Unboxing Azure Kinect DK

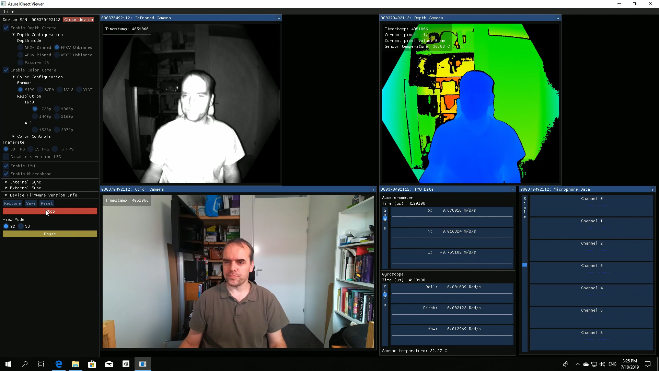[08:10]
so this is the infrared image the color image and the depth image and we can actually go to the 3D version of the
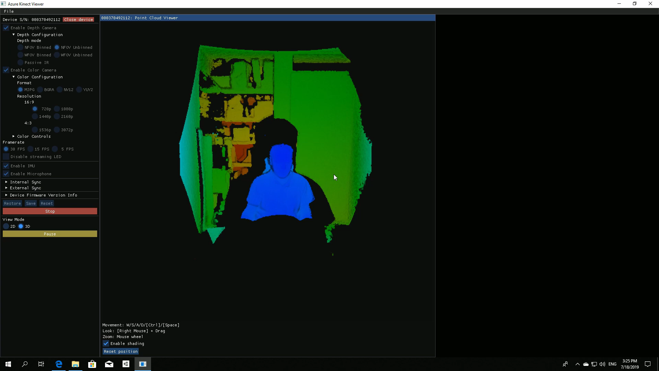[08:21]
depth image there's no color on there as you can see it's a very clean image
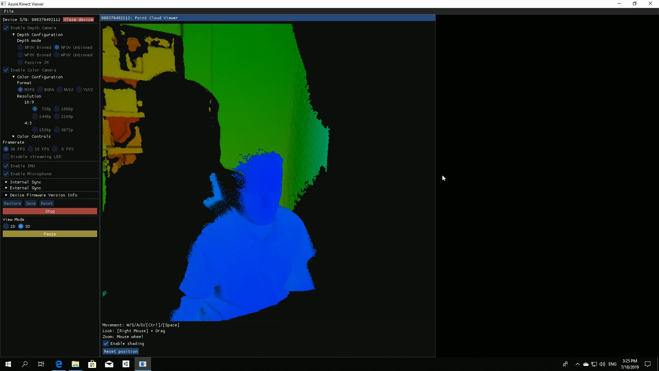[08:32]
this one is the narrow field of view I can also switch to the white field of view I'm picking the Bint version because it still runs at
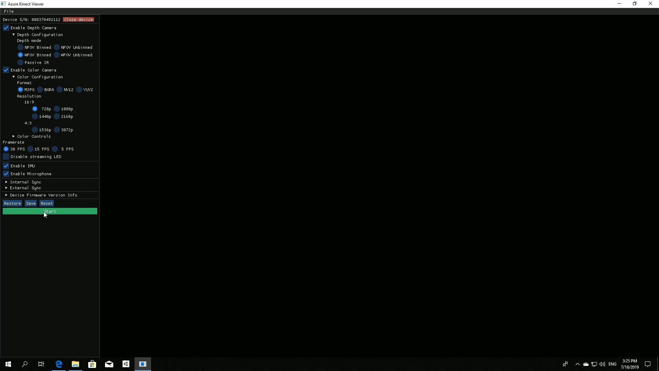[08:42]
30hz I'll enable the frame rate info
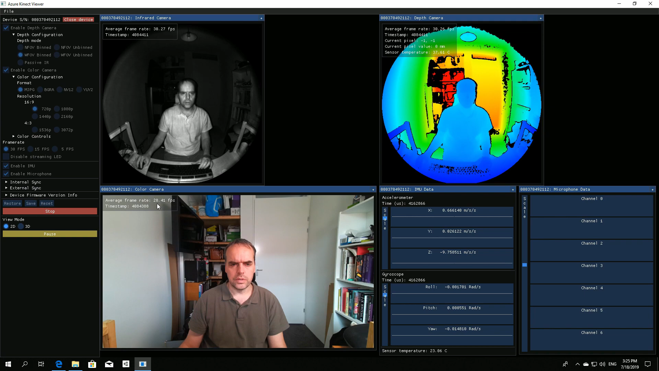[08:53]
as you can see this goes to 30fps and here's the wide field of view which is actually very wide
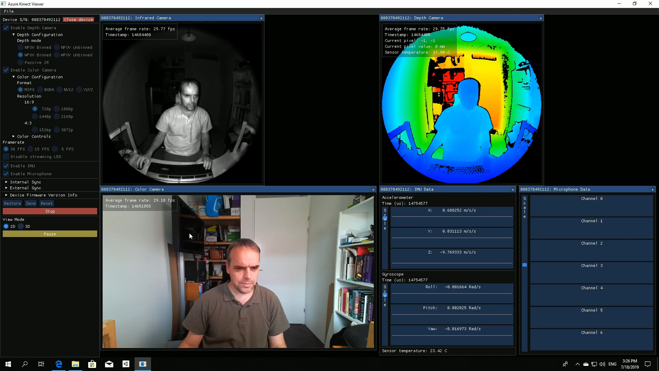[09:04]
we can also go to the 3D version of that
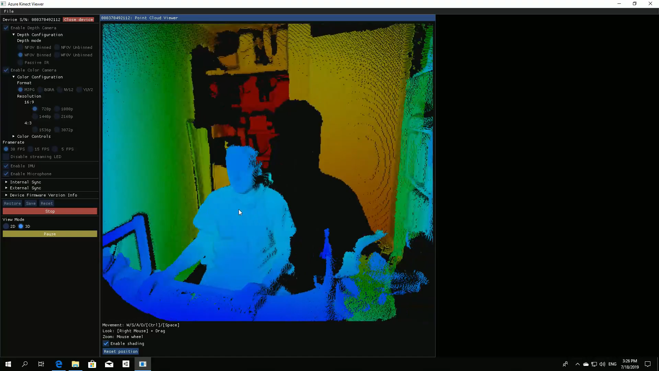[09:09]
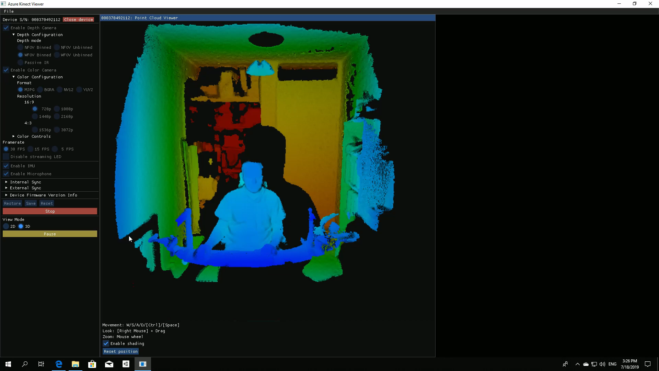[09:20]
looks all very nice next next we'll hook up the body tracking here's the body tracker viewer
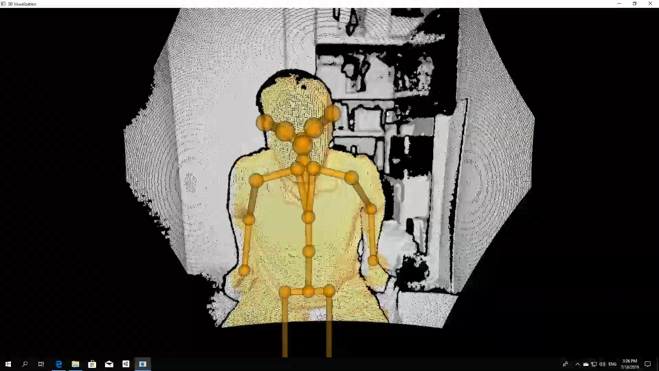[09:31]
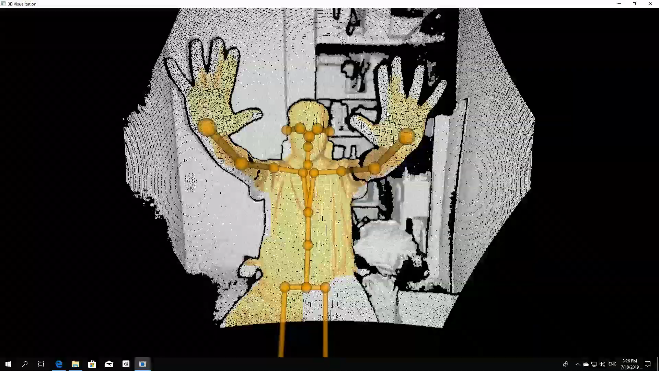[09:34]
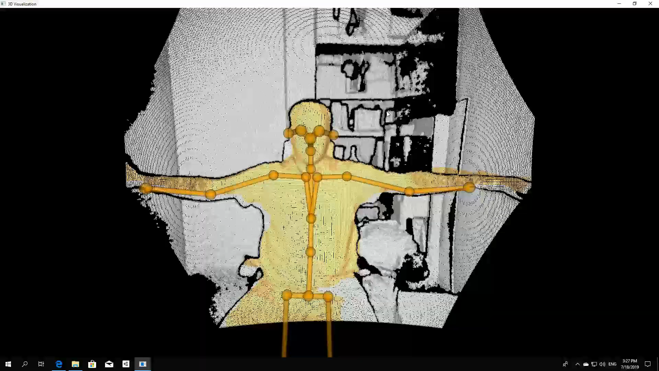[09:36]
as you can see it tracks my body just nicely even when sitting down standing up